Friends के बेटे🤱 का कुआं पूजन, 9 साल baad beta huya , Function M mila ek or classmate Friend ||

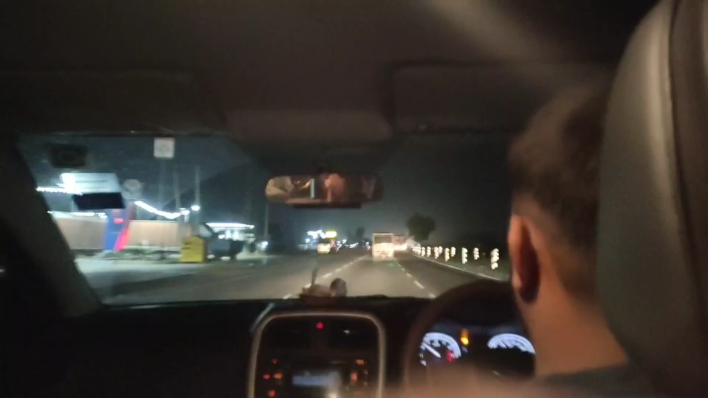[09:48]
अब जारे हैं हम तीस मिनट लगेंगे घर पहुंचने
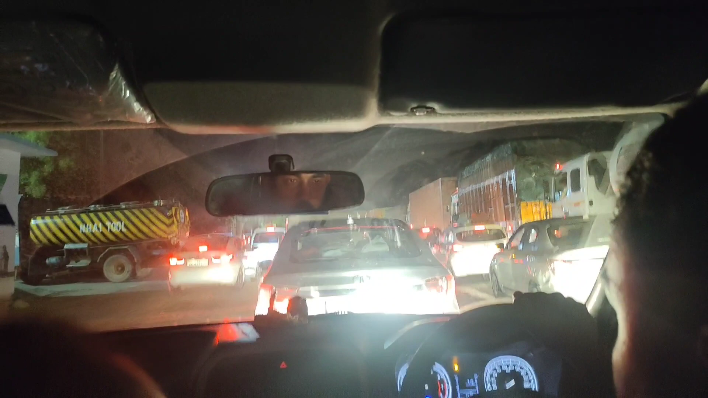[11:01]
पदा नहीं कब खुलेगा कितना टाइम लग जाएगा इसको जाम को कम से कम 15 मिनट लगेंगे घर जाने के लिए बहुत ज़्यादा लेट हो जाएगा देखते हैं कितनी देर में खुलेगा जाम इसलिए